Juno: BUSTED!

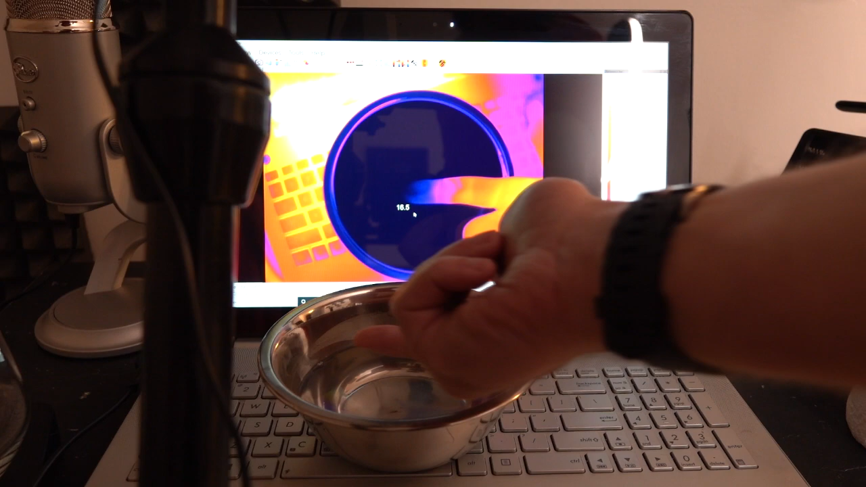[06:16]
And you'll see that if I get my nice warm finger, as I immerse it into the water,
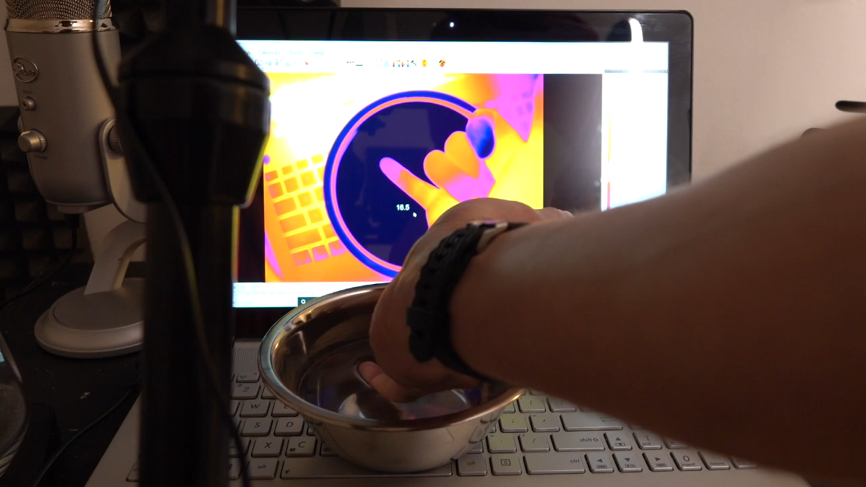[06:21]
my finger basically vanishes almost immediately.
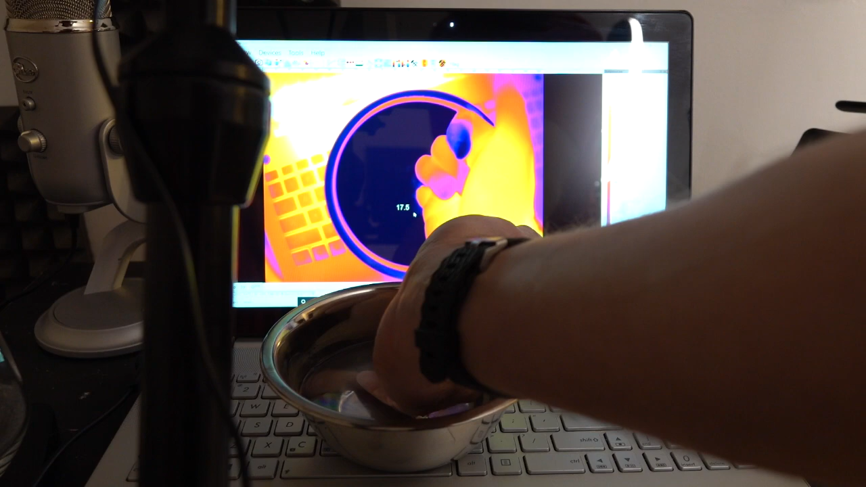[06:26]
So water... It's essentially black. And just so we're clear what I mean, when I say that it's black, and I mean it's black like it's coal on this visual representation, because if I take some warm water and I pour this in here...
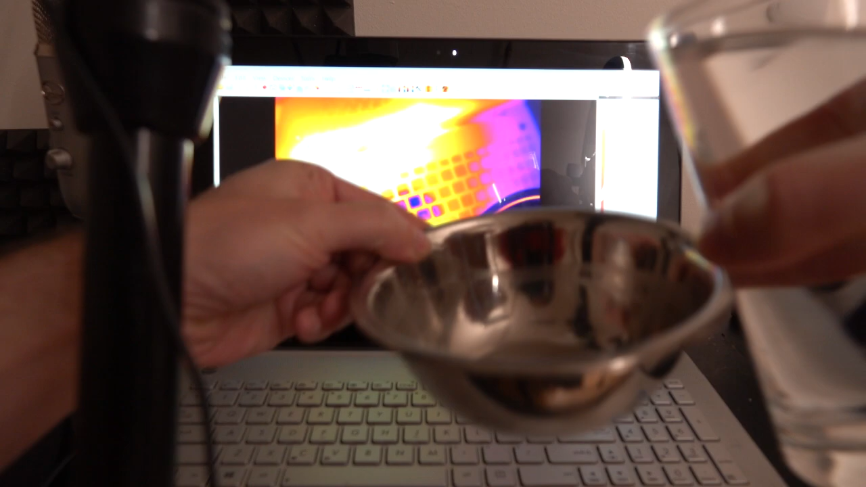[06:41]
Oops. You'll see that the water is nice and bright. Let's just tweak the range of the camera there a little. Let's make it... There we go. Okay.
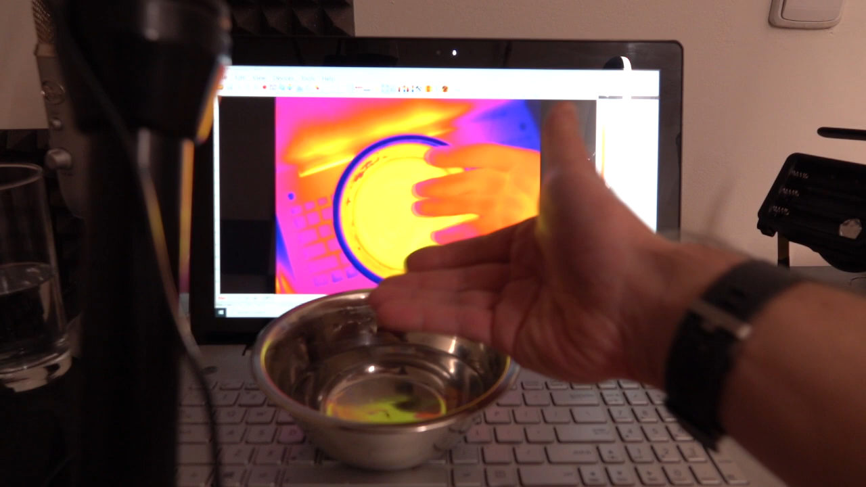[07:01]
So now you'll see, again, that my fingers will basically vanish instantly when they go into this.
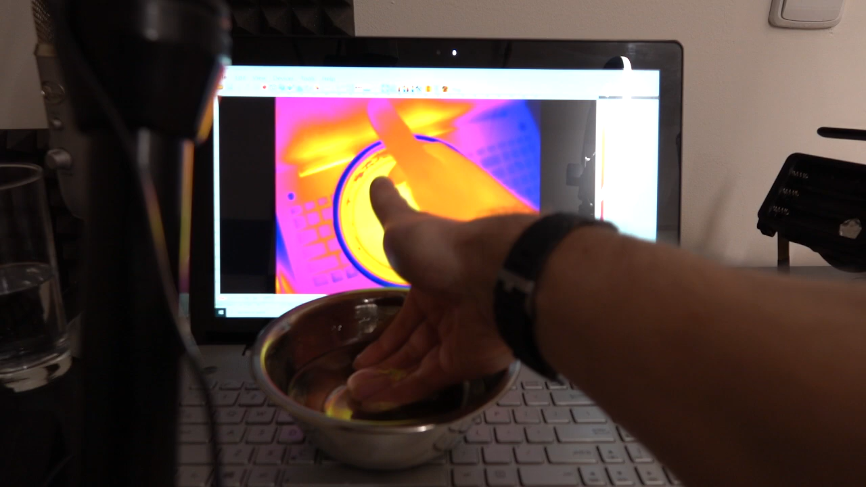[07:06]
So what I say when I mean that it's black, I mean that it basically absorbs all the light that falls onto it.
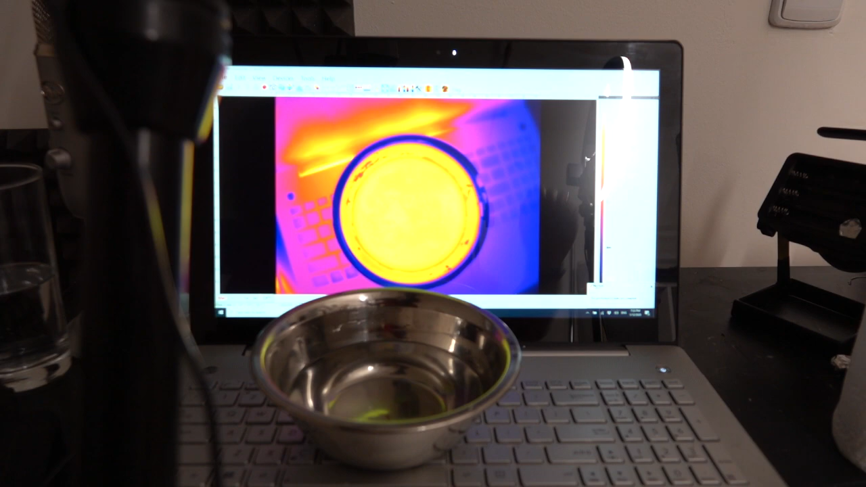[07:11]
In visual terms, it's like this.
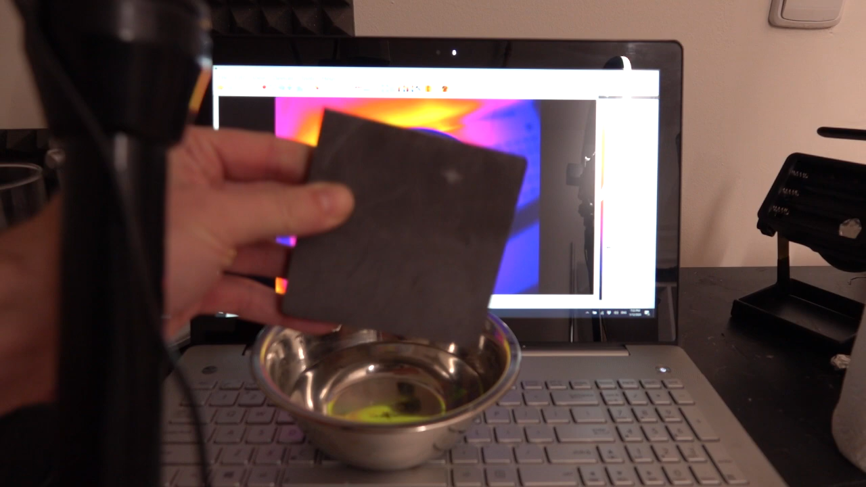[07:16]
So this is what water looks like in the infrared. It basically absorbs everything that falls onto it.
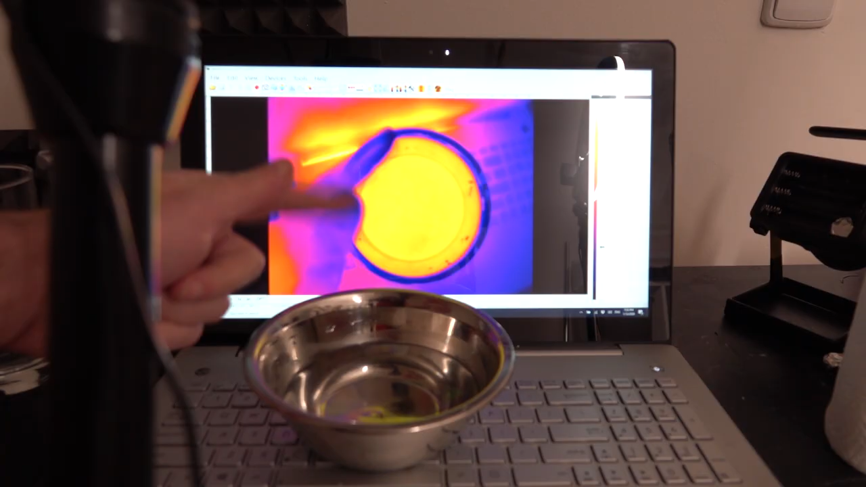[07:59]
So here I've got some water and it's
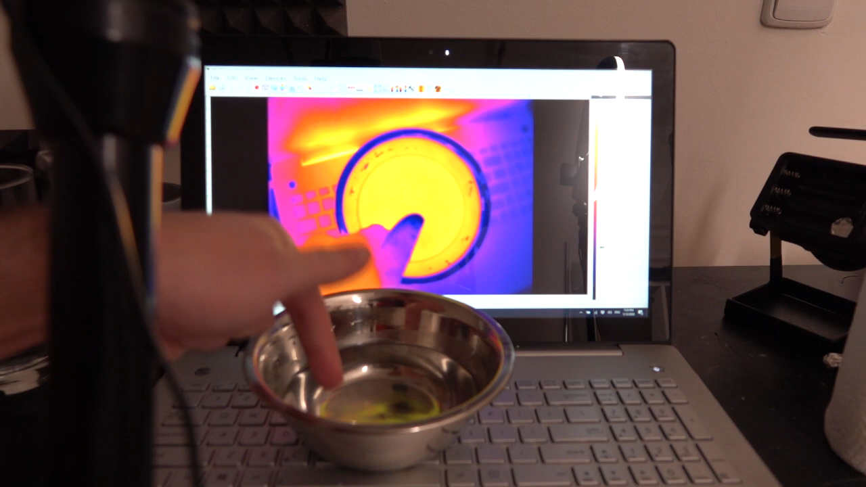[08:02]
actually radiating energy out into the environment because it's hotter than the environment. And that's in the infrared, which is why you can only really see it with a thermal camera.
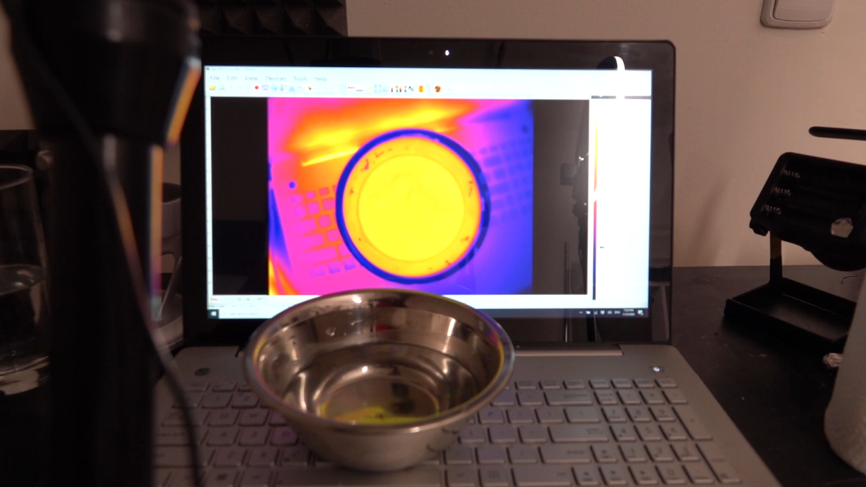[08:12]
So I can either wait for eternity for that to cool down. Well, not eternity, but a very long time for it to cool down. Alternatively, I can just put it in contact with something cool.
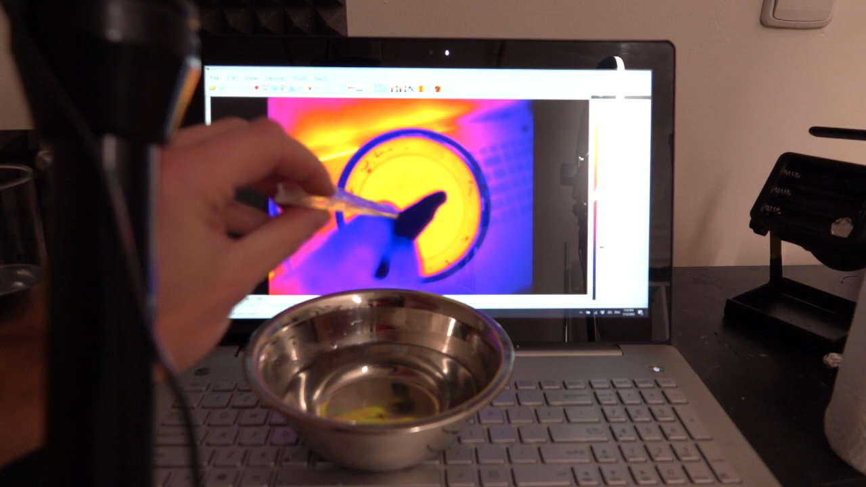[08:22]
Like, say, for instance, a piece of ice. And instantly, we'll see that, you know, when the hot water molecules collide with the ice molecules,
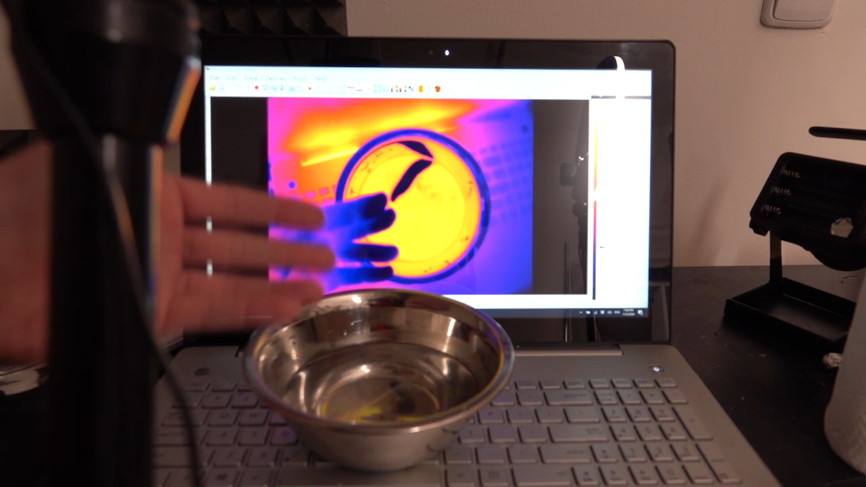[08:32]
they slow down. They cool down.
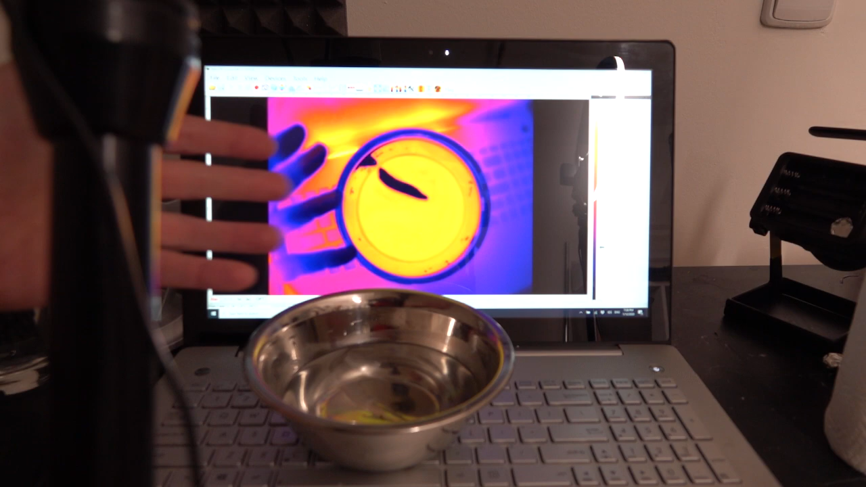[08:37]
It cools down the water. But it's a fairly slow process.
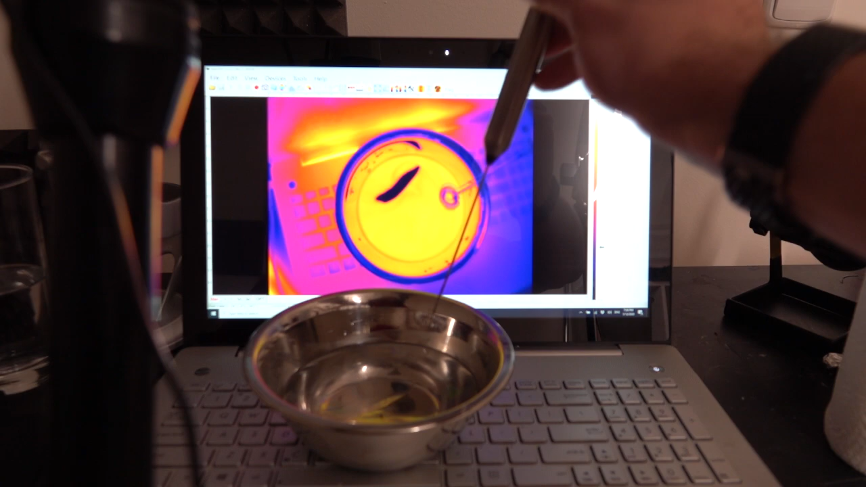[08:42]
However, if I put a whisk in there, to speed up this process a little, what you'll find is it'll actually speed up the process of the cool down hugely.
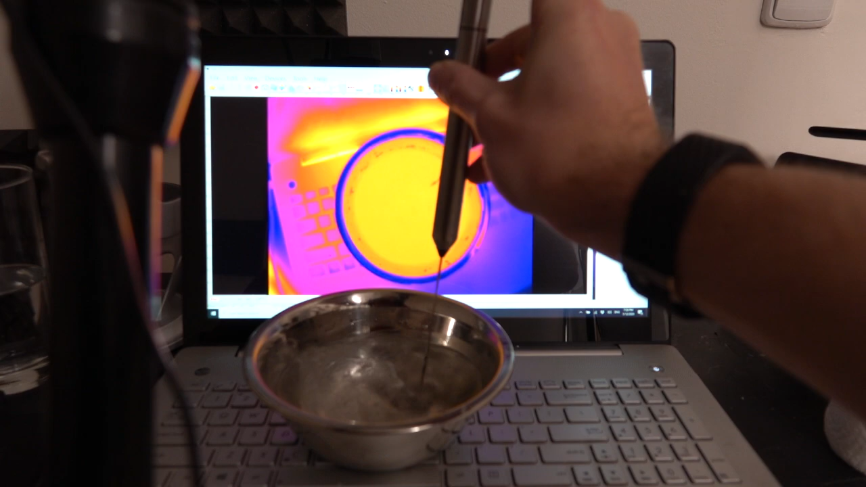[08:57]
And, oh, my ice is gone.
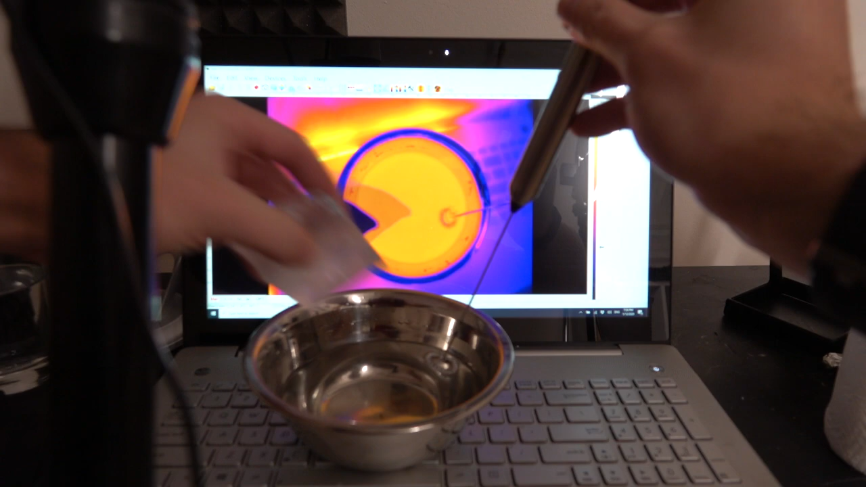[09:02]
However, if we put a bigger piece in there, we'll probably get a more dramatic effect. OK, so...
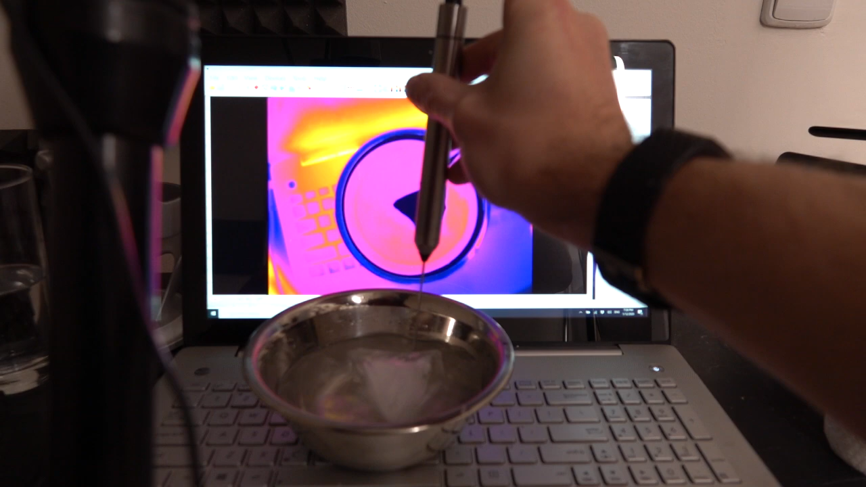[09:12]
So this is by far the quickest way to actually cool down a drink is to put a big chunk of ice in it. And as you can see, it's actually fairly effective, you know, in taking water from what was nice and warm to fairly chilly. I mean, that water is now down to 16 degrees, 15, 14,